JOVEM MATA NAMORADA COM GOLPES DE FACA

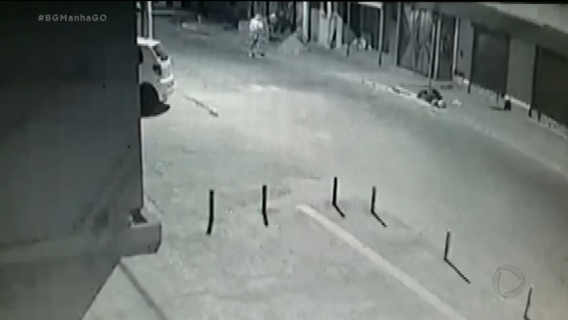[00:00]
As imagens mostram o casal chegando no canto da rua. Os dois discutem, depois um veículo passa e eles atravessam.
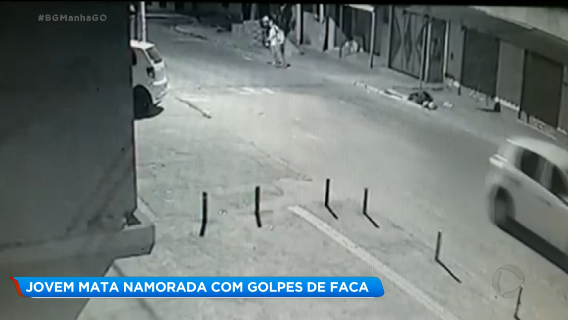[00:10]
Na sequência já mostra o homem enfurecido com uma faca na mão, puxando a namorada. Ela tenta impedir, mas a crueldade toma conta e a cena seguinte é forte. Não podemos mostrar em detalhes. São mais de 10 golpes de faca contra o corpo da mulher, inclusive no peito da vítima. Ela cai no chão, tenta resistir, dá chutes, consegue se levantar e sai correndo. Mas em seguida, ele arremessa a faca na direção da mulher e foge. A vítima cai ferida no meio da rua.